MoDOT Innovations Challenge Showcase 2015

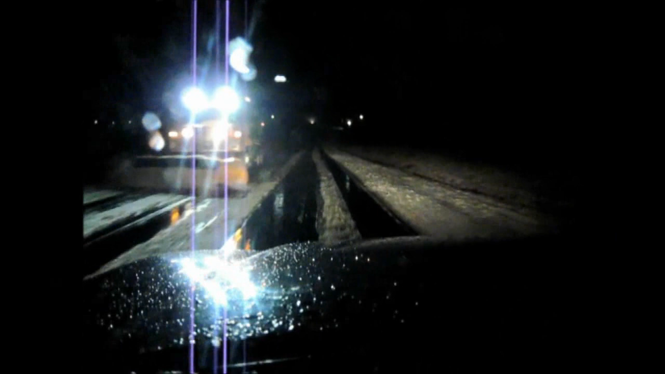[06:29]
Keeps the glare out of the traffic space. These lights really help the operator because you get a better view of what you're doing. You can adjust them to where illuminates the shoulder better. You get a better feel for the road in general. The eye strain is greatly reduced.